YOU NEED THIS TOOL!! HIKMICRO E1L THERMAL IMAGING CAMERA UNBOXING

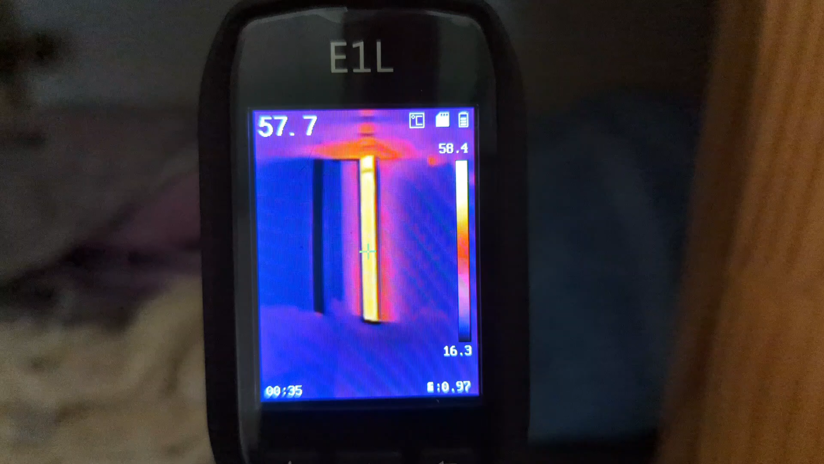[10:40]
there we go there's the flow to the cylinder and it's getting very nice and hot